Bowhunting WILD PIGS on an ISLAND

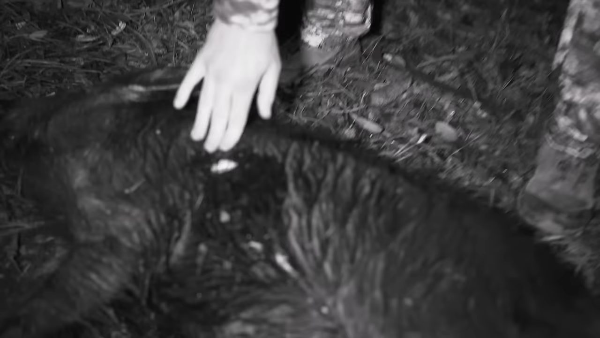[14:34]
That's that our new kind of prototype that we were working on a little bit with this week.
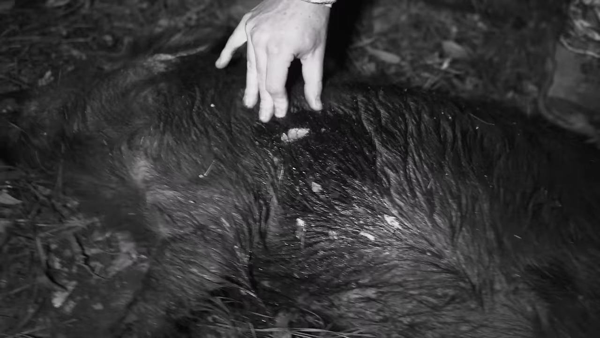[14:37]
A lot of blood, good cut, good shot. First pig down.